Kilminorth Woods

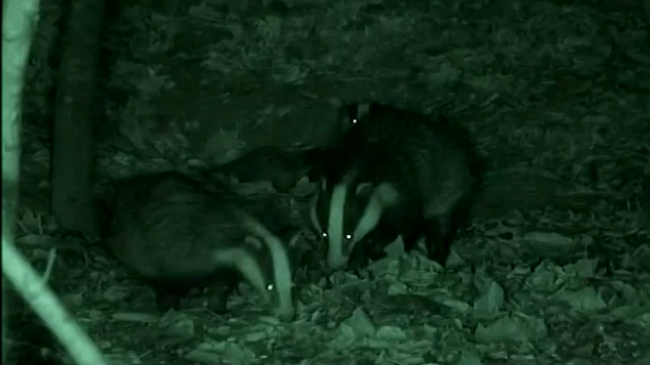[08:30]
and at night the woods are alive with badges as well there's
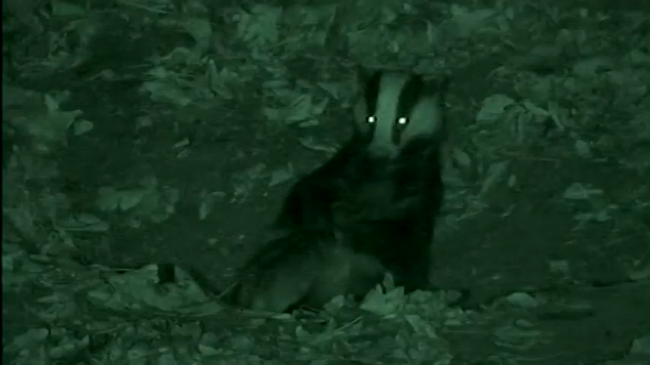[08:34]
a large set the local cameraman Peter McMurdy has captured on tape by day you might